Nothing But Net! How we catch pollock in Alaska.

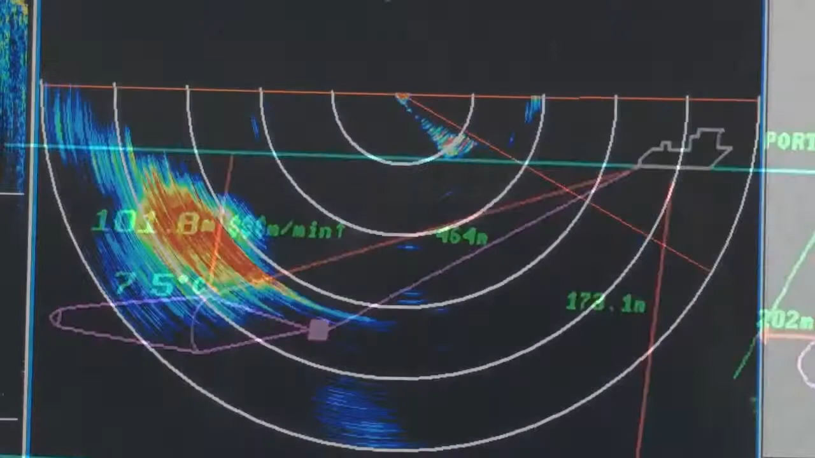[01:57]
The net sounder shows the opening of the net and anything entering it.
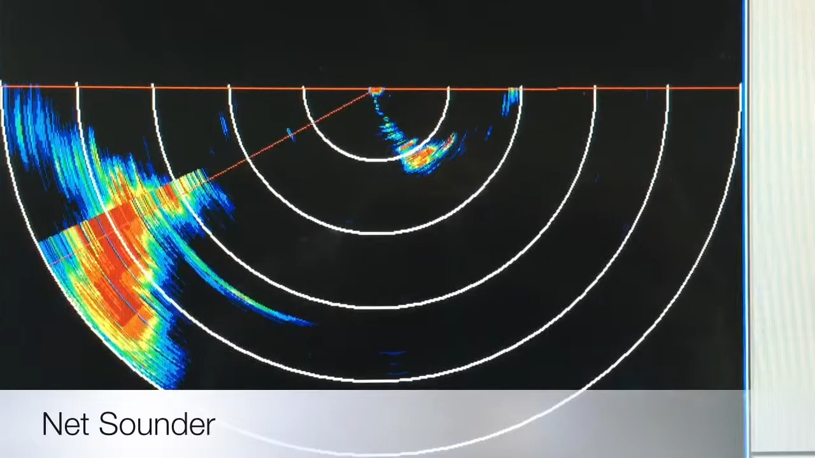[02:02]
After the net has passed through the designated catch zone,